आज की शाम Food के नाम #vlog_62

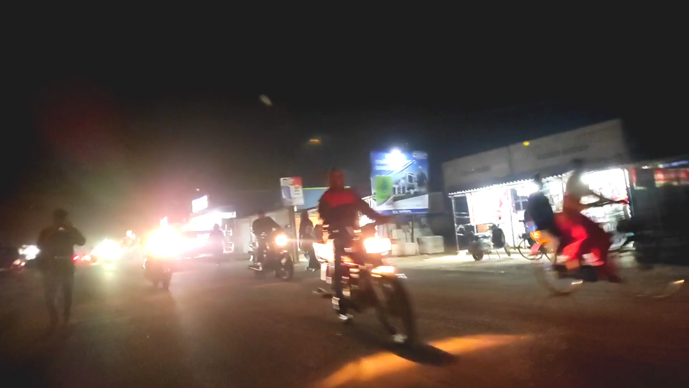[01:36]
अज मार्केट का भी अंदेरा अंदेरा देख रहा है अधा साथ भूपन भी नहीं हुए देखते हैं